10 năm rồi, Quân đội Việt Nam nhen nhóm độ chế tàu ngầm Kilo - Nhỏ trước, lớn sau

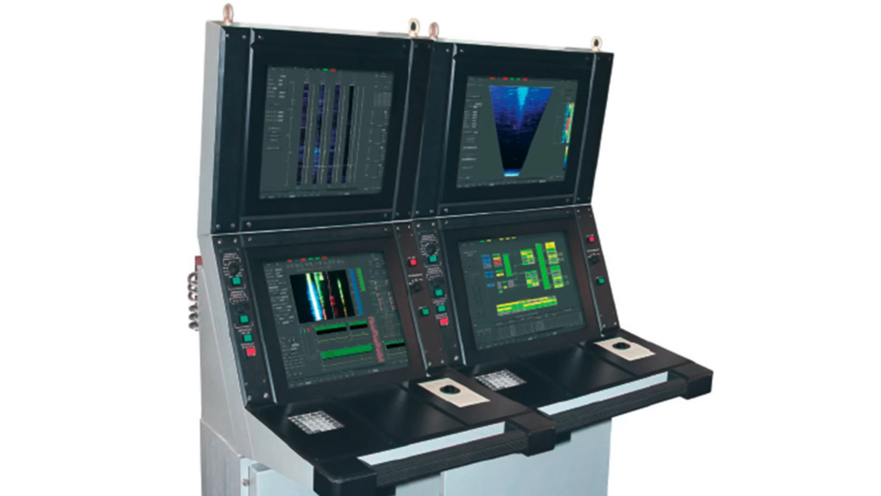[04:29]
Trên cơ sở khảo sát, phân tích các thành phần của tổ hợp MGK400 màn hình MIX do Nga sản xuất. Nhóm tác giả đã tiến hành chế tạo, thiết bị ghi dữ liệu hình ảnh và âm thanh bằng các loại linh kiện hiện đại có sẵn trên thị trường thương mại. Cụ thể bao gồm các nội dung.
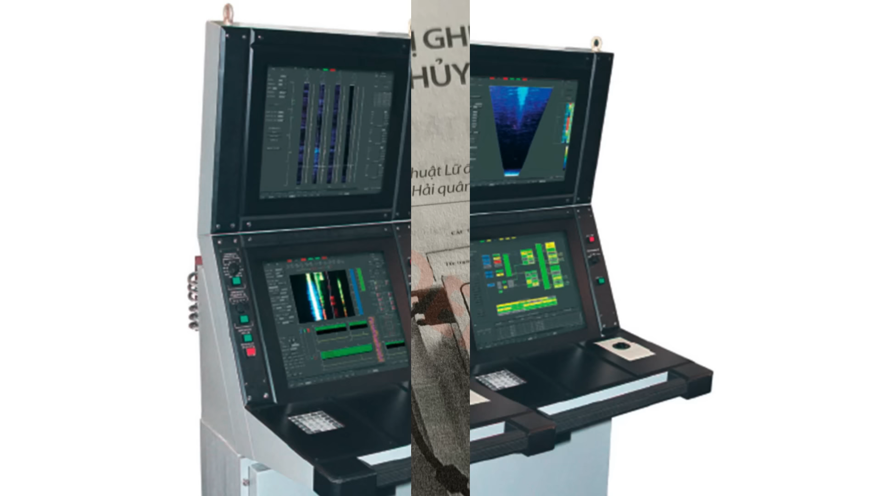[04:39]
Phân tích thiết bị, lựa chọn và thiết kế phần cứng mới. Trên cơ sở phân tích màn hình MIX, phát hiện vị trí cổng suất tín hiệu video dưới chuẩn LVDS,